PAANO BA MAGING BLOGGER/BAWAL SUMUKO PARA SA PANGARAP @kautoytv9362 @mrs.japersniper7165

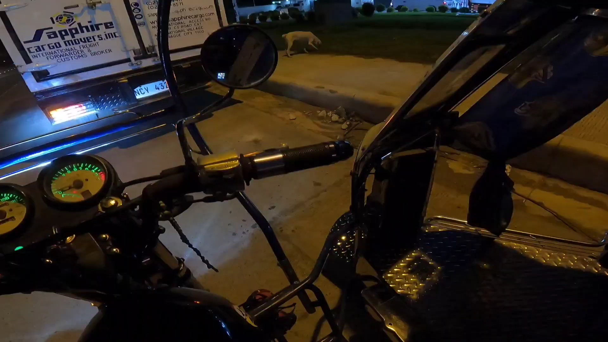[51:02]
Alright mga kautoy, nandito tayo sa Maxi Fuel at talagang ginabi na tayo pero wala tayong makita,
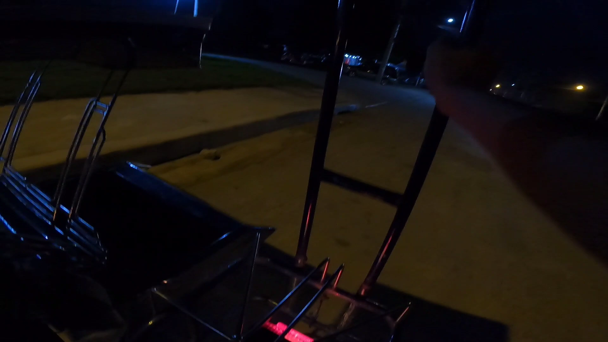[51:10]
pero may nakita kung hindi ko alam kung mag-asawa na nagkakariton at
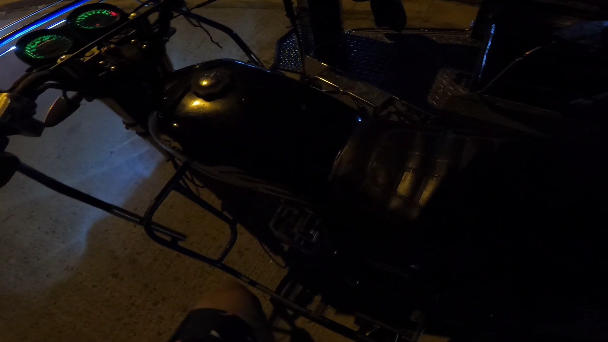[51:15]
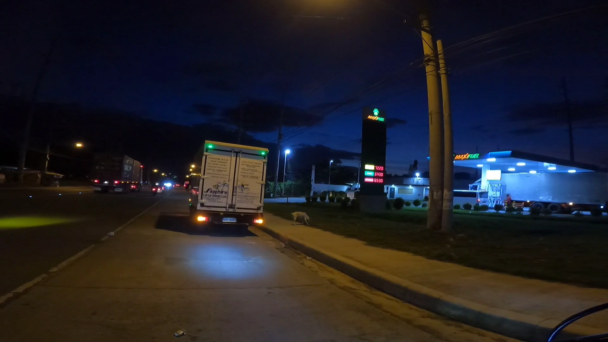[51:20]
yan mga kautoy, magtatanggal na tayo ng helmet. Magtatanggal na tayo ng helmet mga kautoy, diba? Alright. At itong mag-asawa nagkakaroon niya paparating. Makikita niyo may mag-asawa nagkakaroon at ayan.